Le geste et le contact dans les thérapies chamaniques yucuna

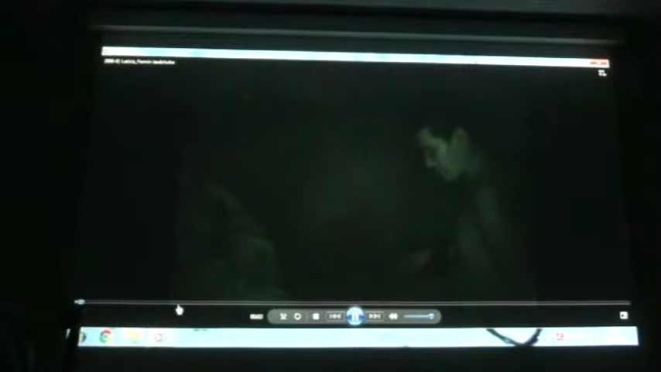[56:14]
Et c'est un Colombien, disons métis, de Laetitia, qui vient se faire soigner par Fermi.
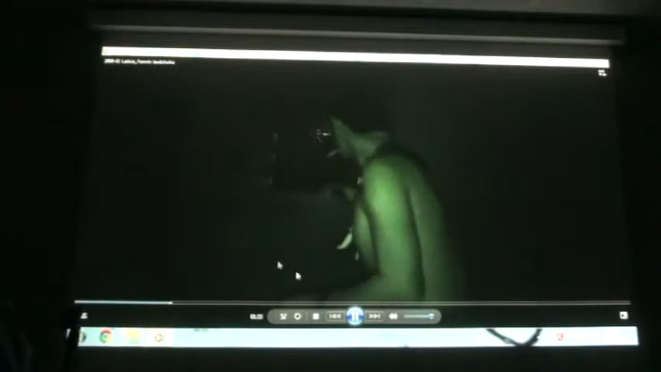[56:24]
Donc tout se... Enfin, ça se passe en...
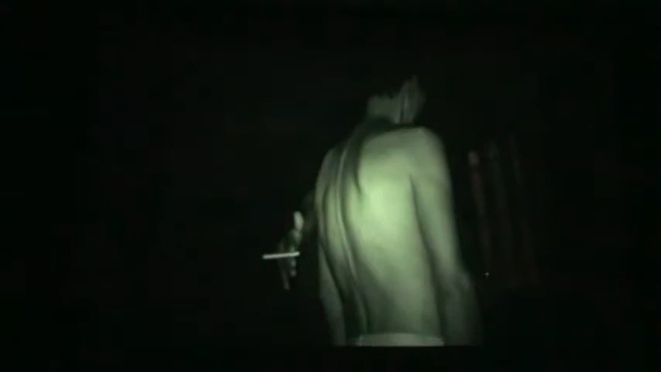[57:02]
Rougir quand elle est en proche d'un mal dans le corps, proche d'une maladie ou de pathogène dans le corps. Enfin, il n'y a que lui qui le voit rouge.
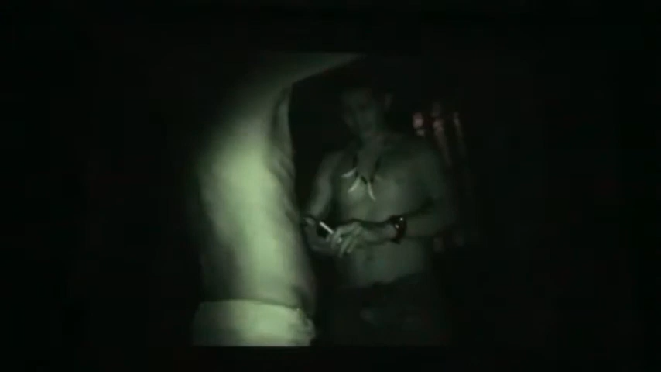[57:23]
Et c'est une dent de jaloux.
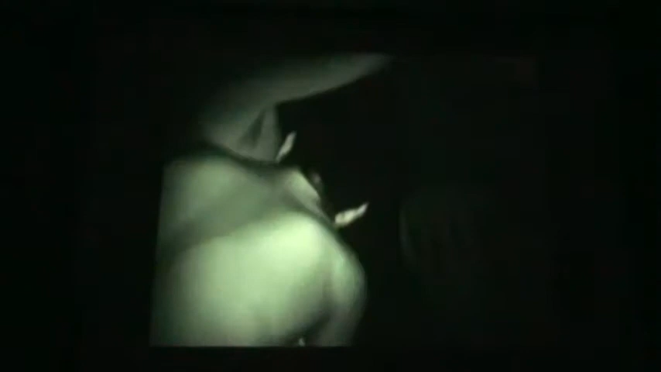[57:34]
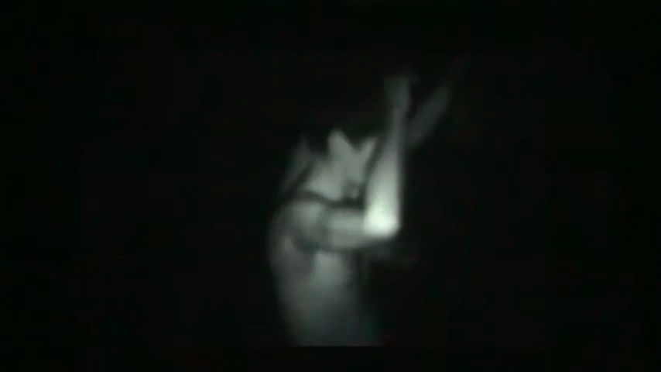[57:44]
Ma caméra, elle était devenue floue. J'ai des fois, c'est comme il y a peu de lumière. Ça fait un petit problème avec ça. Parce que tout ça, c'est filmé en infrarouge.
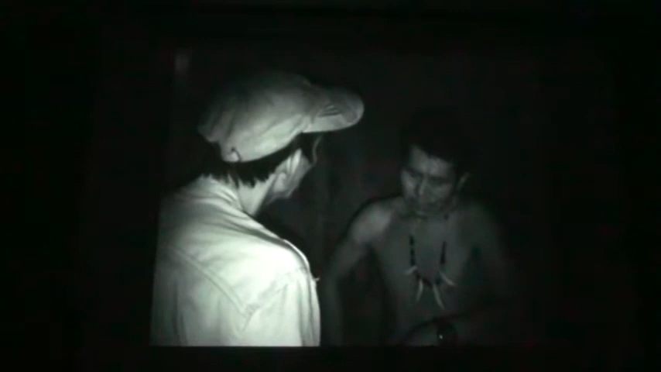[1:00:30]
Voilà. Les soins que je te fais ont l'air de sont bien. Nous en avons servi. À partir d'aujourd'hui, tu ne vas pas pouvoir manger de bananes plantains. Il faut faire très attention à toi. Parce que sinon, ça peut devenir encore très grave.
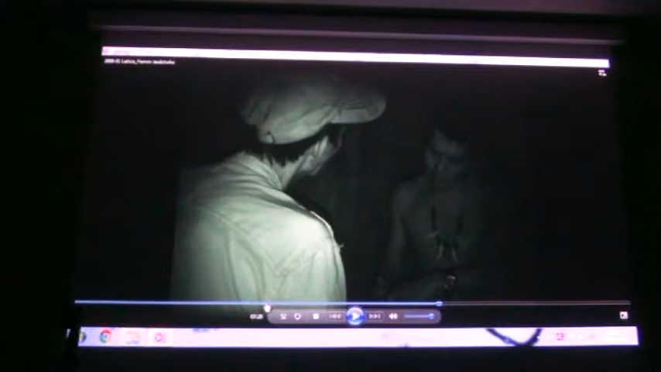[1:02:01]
Une dent de jaguar, et c'est la même chose que ce qu'il a autour du cou. Pourquoi il la regardait tout le temps ? Parce que, comme je disais, pour lui, sa dent de jaguar, c'est un instrument qui lui permet d'observer. C'est comme son œil, si vous voulez.
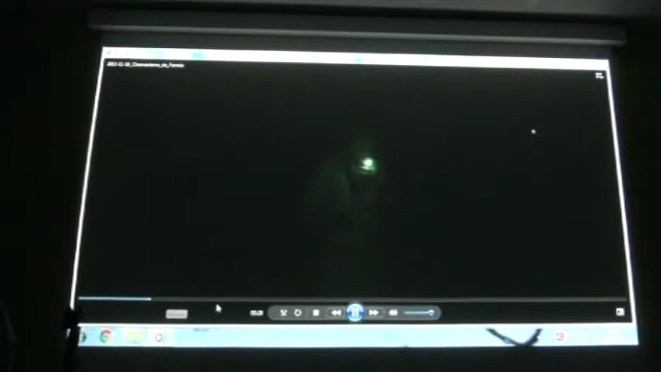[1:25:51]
Là, oui, là, elle est bien allumée, ça suit. Hein. Donc là, il travaille sur un enfant.
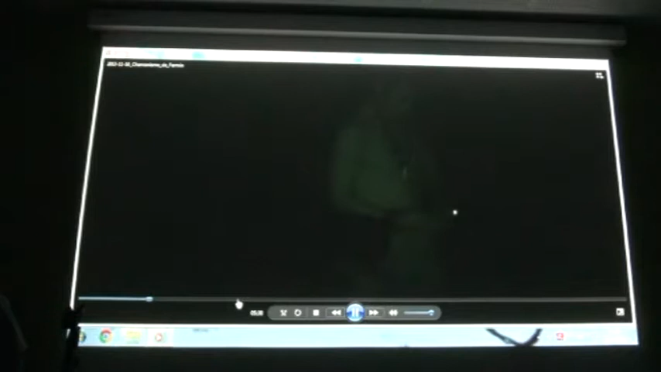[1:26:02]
Bon. Est-ce qu'il y a d'autres? Oui, voilà. Bon, là, pareil.
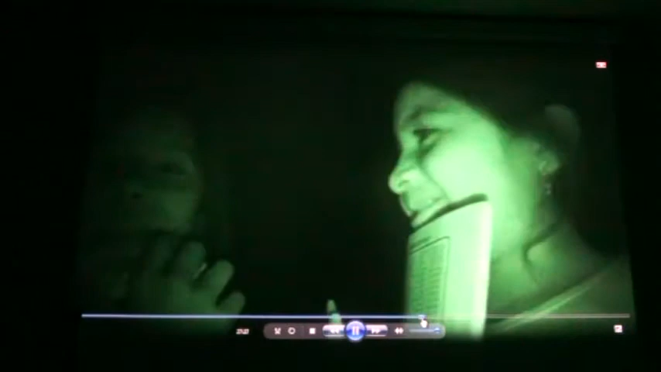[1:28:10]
là c'est l'enfant, les gens qui sont intéressés par la caméra.